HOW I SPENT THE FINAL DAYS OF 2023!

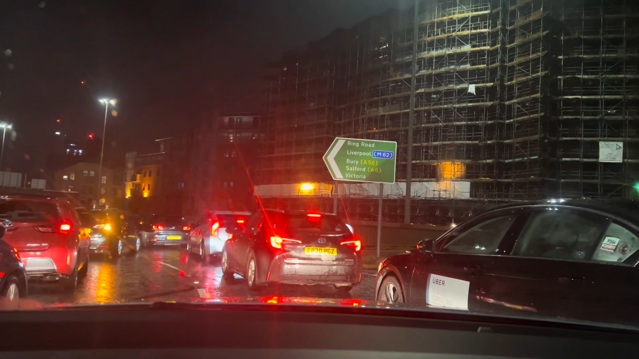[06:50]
record absolutely everything that's going on in my life but anyhow we are on our way home it's 11 o'clock I thought okay like we'll do a new year celebration there at the venue but not that we celebrate it by the way but what I mean is that it'll end up being 12 o'clock while we're still there but it's not it's 11 o'clock and we're on our way home and look at the traffic and mum goes um you know considering it's a weekend it's very busy and we're like mum it's new year's eve oh but